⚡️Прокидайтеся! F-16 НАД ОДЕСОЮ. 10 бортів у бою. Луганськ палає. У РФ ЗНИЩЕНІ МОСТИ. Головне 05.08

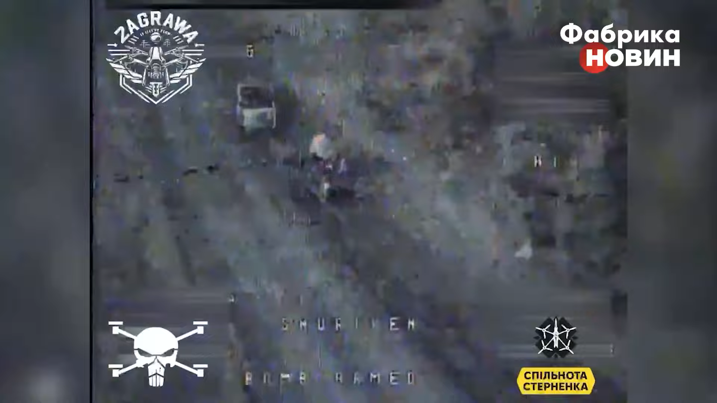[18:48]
Активіст Сергій Стерненко показав, як бійці підрозділу аеророзвідки знищують російську логістику на Покровському напрямку.